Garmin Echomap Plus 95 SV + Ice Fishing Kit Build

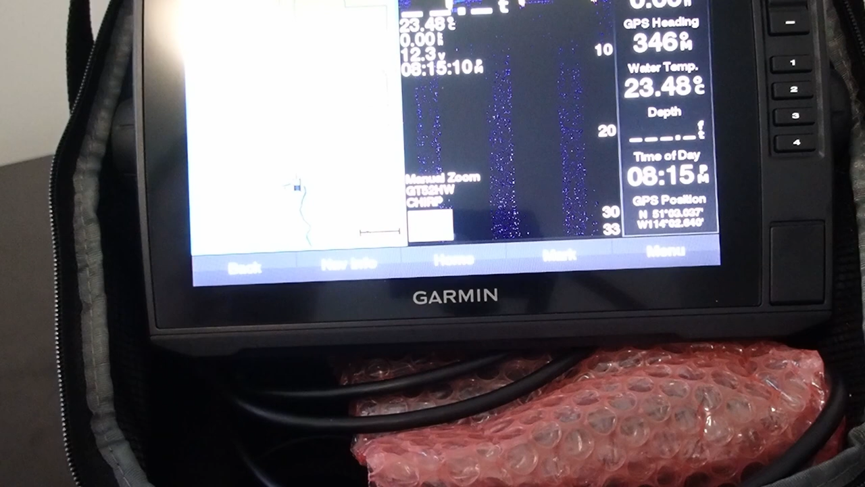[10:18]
It's kind of, so you really have to manage your space pretty well.
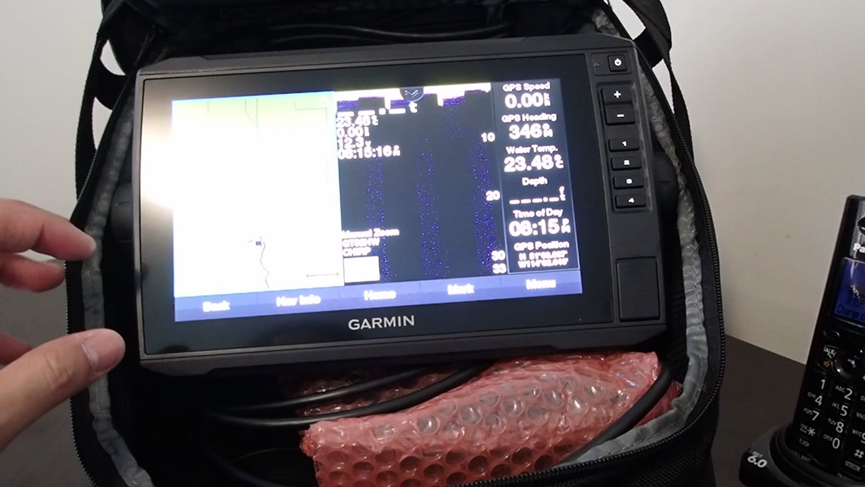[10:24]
Also, because this is an ice fishing rig, it doesn't come with suction cups to mount a transducer.
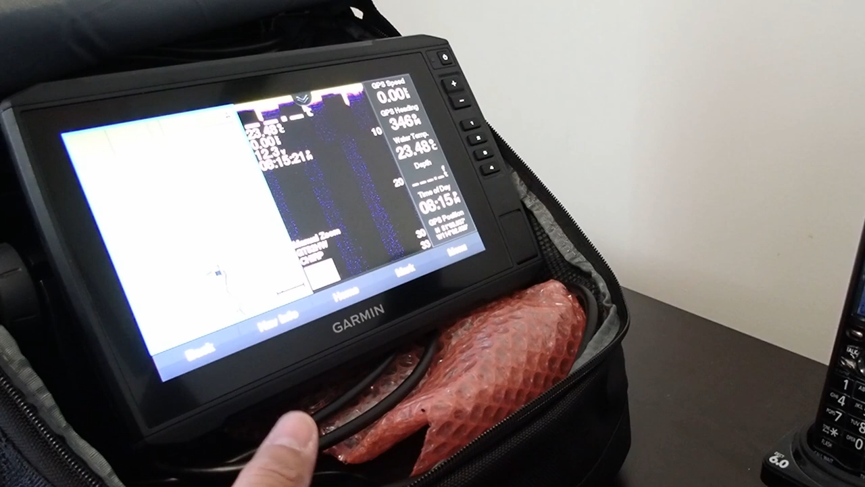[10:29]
So in my case here, I'll have to go pick up a suction cup or something so I can put the transducer on and attach it to the transom of my inflatable boat.
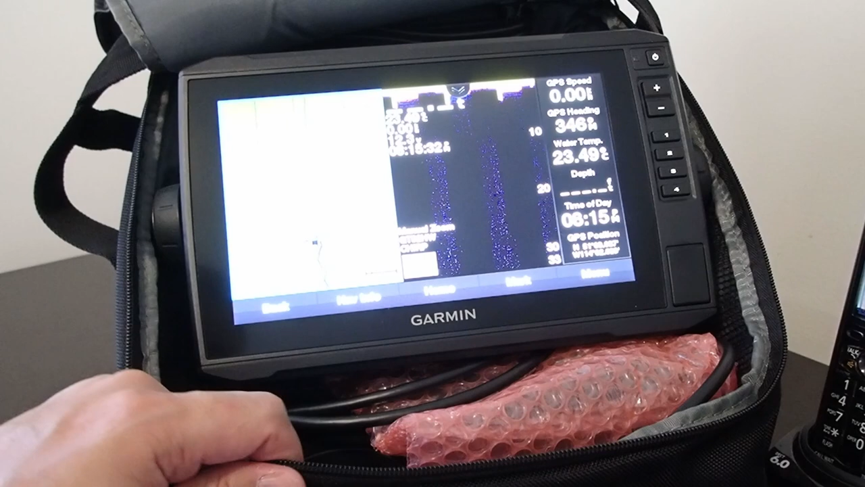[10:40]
Other than that, I'm quite happy with this. The screen looks amazing. It doesn't really look all that good on video, but in person it looks much better.